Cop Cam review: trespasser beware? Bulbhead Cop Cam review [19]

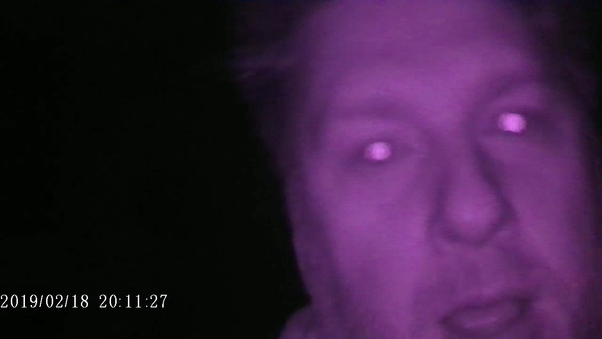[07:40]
throw this video on the computer to see what it looks like hopefully it turns out cans I'm looking at the cam I can see that the six or so little bulbs around the camera are lit up
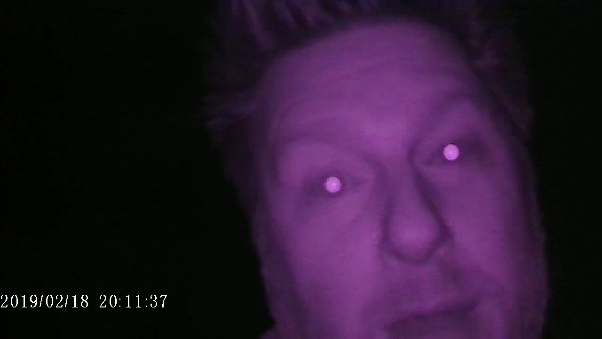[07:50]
red right now so I'm assuming that means this is taking a night video video but